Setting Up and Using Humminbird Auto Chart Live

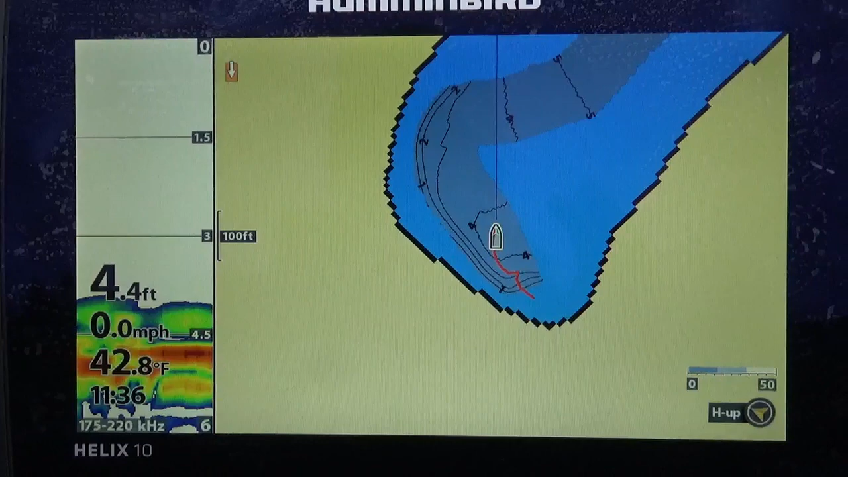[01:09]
On screen: depth 4.4 ft, water 42.8°F, speed 0.0 mph
What I have here with me now is a Humminbird Helix 10 it's an SI unit. Once again Humminbird AutoChart is preloaded
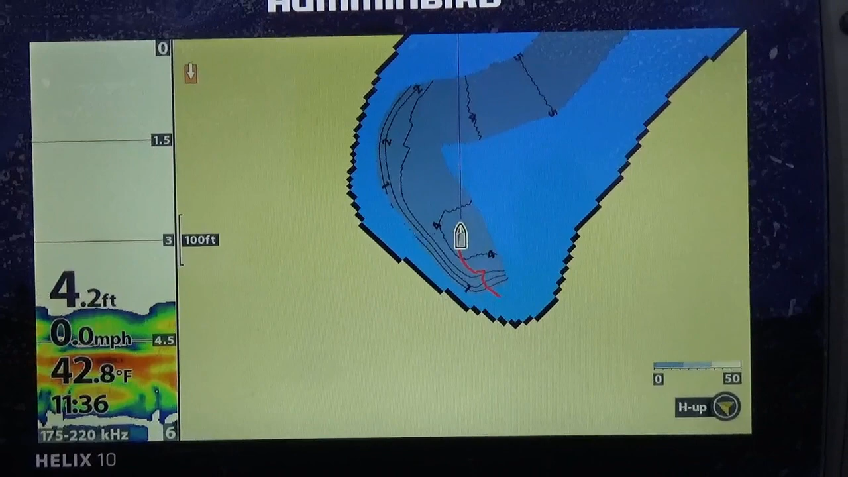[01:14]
On screen: depth 4.2 ft, water 42.8°F, speed 0.0 mph
in most of the Humminbird units especially in all the new units it's in every one of them and it's
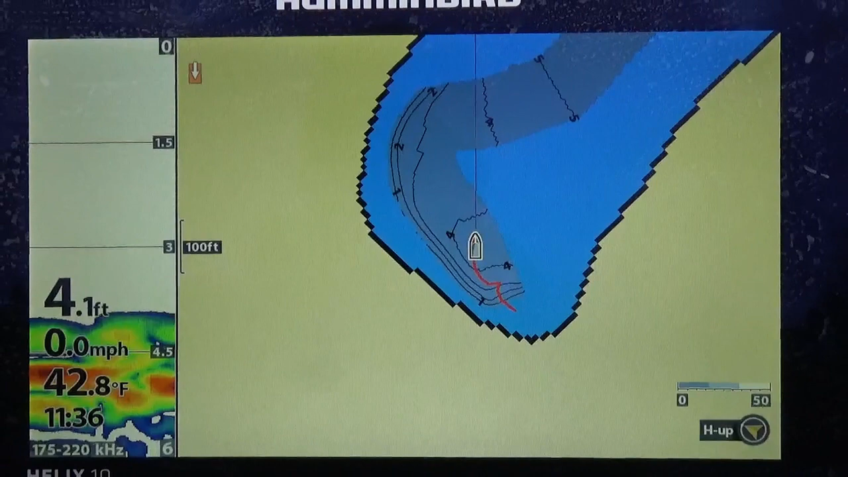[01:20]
On screen: depth 4.1 ft, water 42.8°F, speed 0.0 mph
a great feature so let's start off here so what I'm going to do I'm going to insert my Humminbird
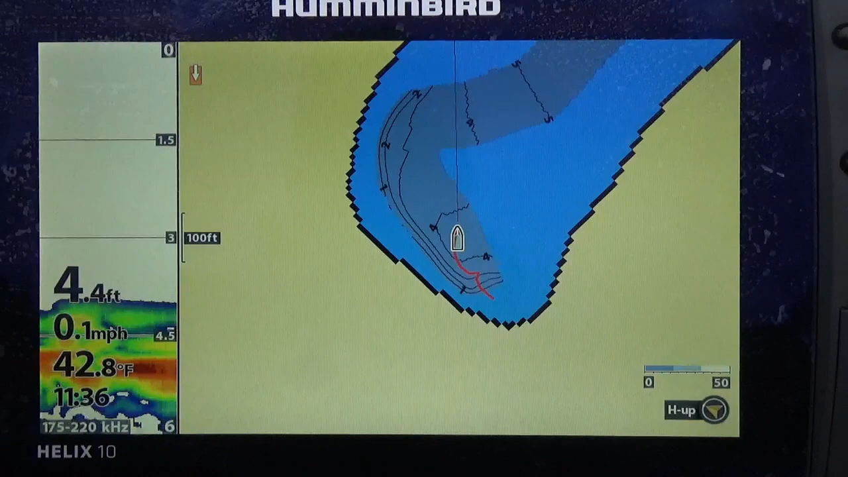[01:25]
On screen: depth 4.4 ft, water 42.8°F, speed 0.1 mph
zero lines mapping card now what I like to do is I like to have my card unlocked and what I mean by that is I'll show you here is you this little indicator here and the side of the SD card here needs to be in this position which means it's unlocked so when you put it into the
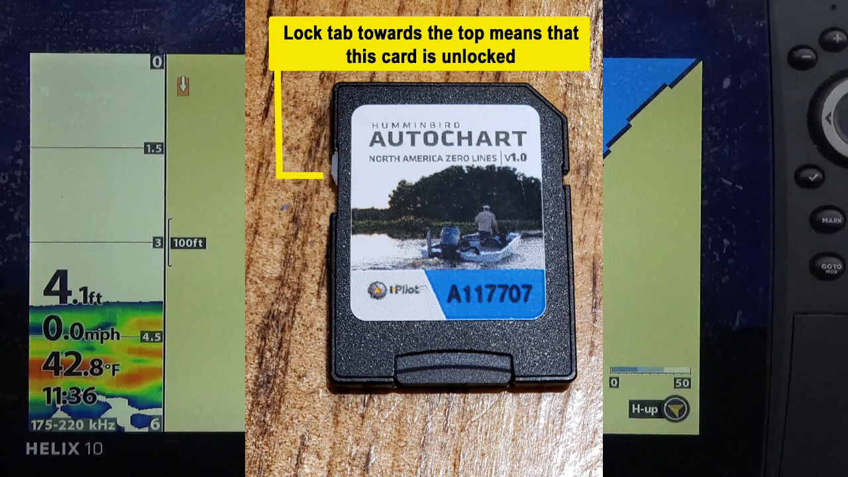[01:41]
On screen: depth 4.1 ft, water 42.8°F, speed 0.0 mph
machine it will be the default recording position now you can record into the machine itself which will give you about eight hours of record time but with the with the card itself you know you never fill it in your lifetime you can chart forever seems like and it's going to be it's going to have lots of room anyway also by using the zero lines card
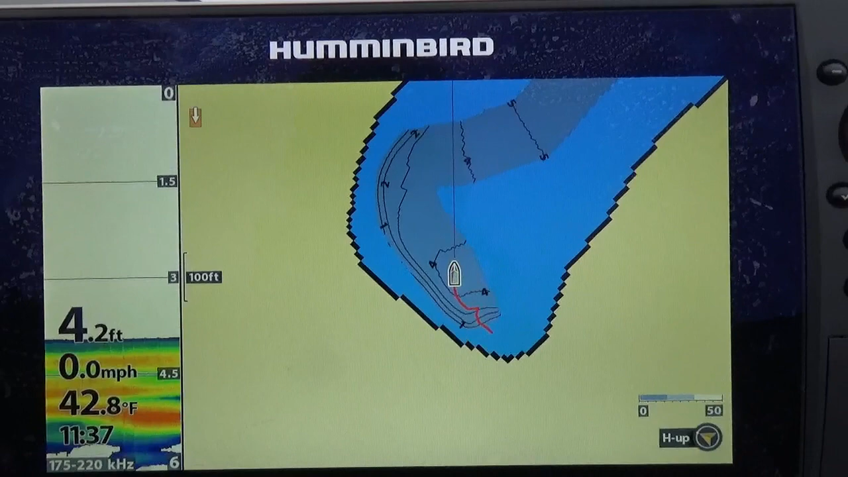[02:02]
On screen: depth 4.2 ft, water 42.8°F, speed 0.0 mph
it gives me a reference of the shorelines or something I can follow in there as well from when I'm making my own chart so what we're going to do first is I got AutoChartLive on now let's press menu once
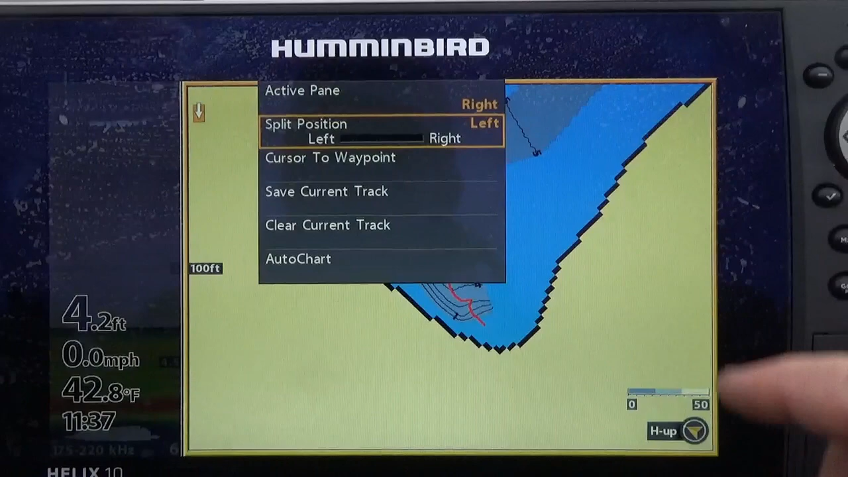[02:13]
to get into the quick menu here I'll go down to AutoChart I'm going to right arrow see I got it off my AutoChart Live here I
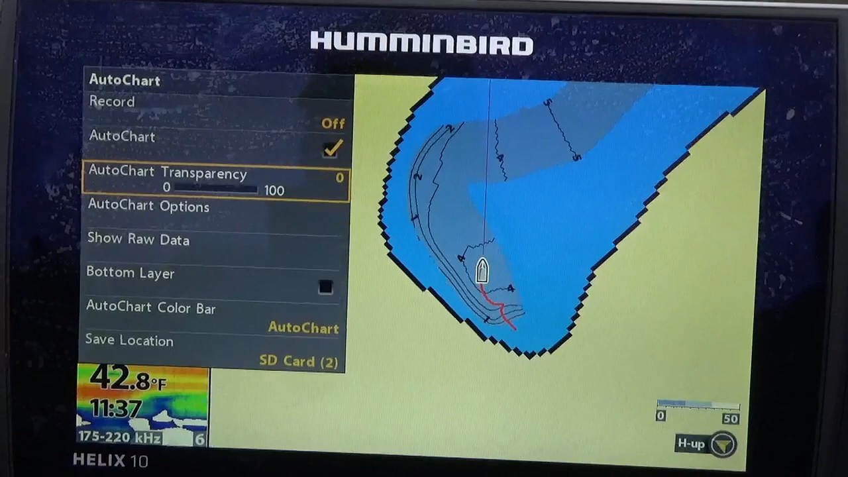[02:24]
On screen: water 42.8°F
got transparency at zero so if you have like another map I don't have a map of this lake here but if you have like a Navionics map or a Humminbird map Lake Master or whatever the case may be you can turn the transparency up and it'll allow you to see through the map and see the AutoChart
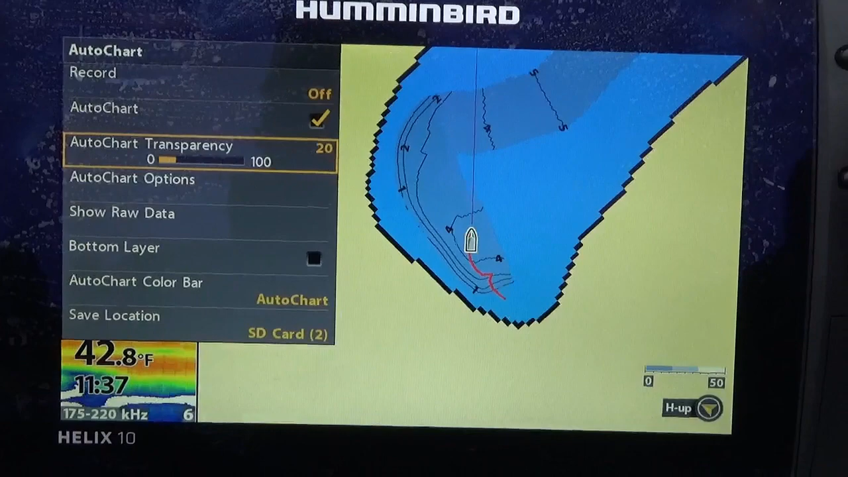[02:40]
On screen: water 42.8°F
Live map you're making so you can see the map below it okay now we're going to go down to you
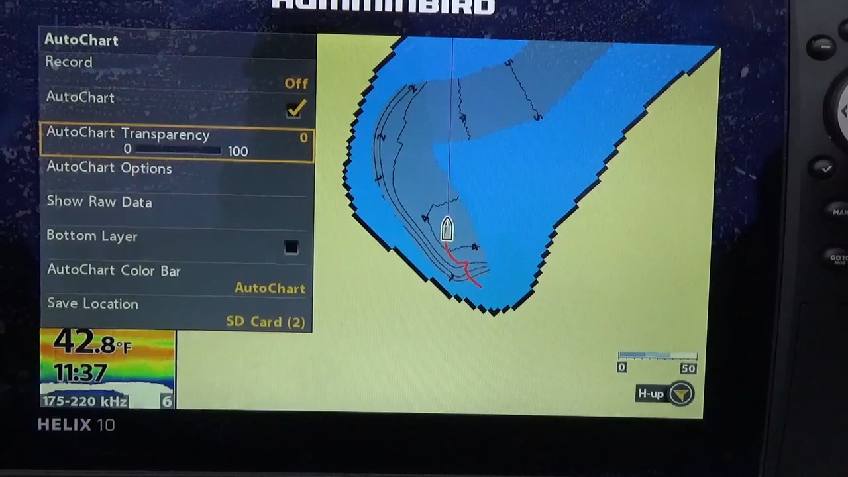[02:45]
On screen: water 42.8°F
can see here I got my card insured by the way it says save location ST card in slot number two
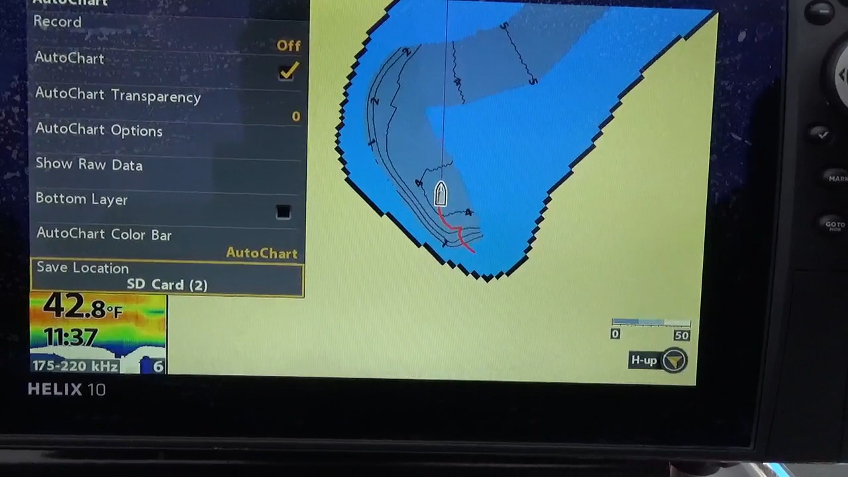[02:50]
On screen: water 42.8°F
all right now I'm going to go to options and we're going to go to color palette I personally prefer color palette number
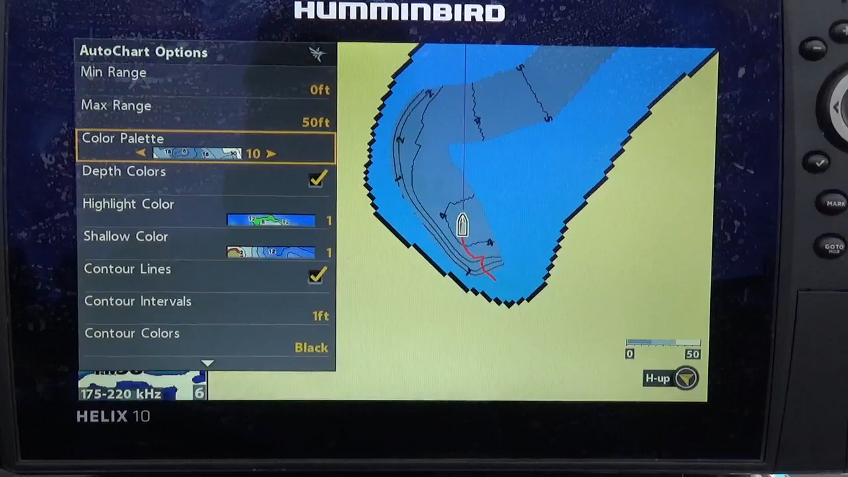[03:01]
10 it gives me a few colors here the blues the different shades of blues and the white it's a that's what I prefer there are different options many different palettes you can choose some whatever you like
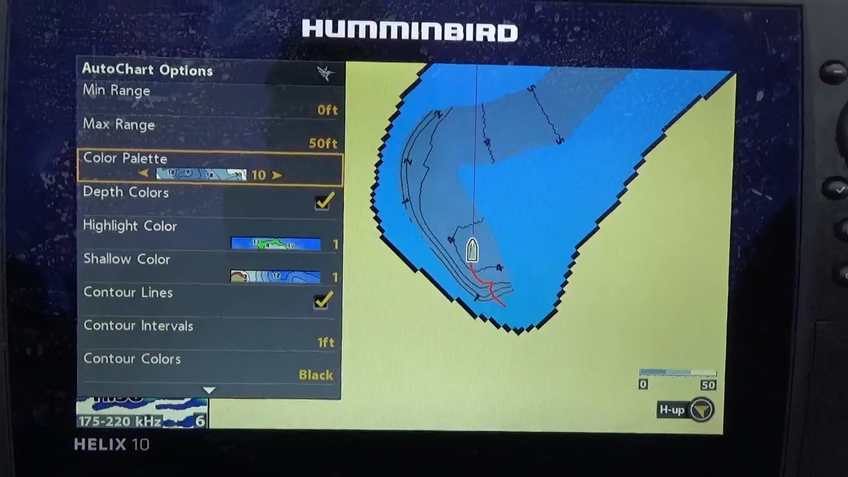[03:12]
so I have depth colors turned on highlight colors number one shallow colors number one contour lines of course are turned on I have my interval set at one foot and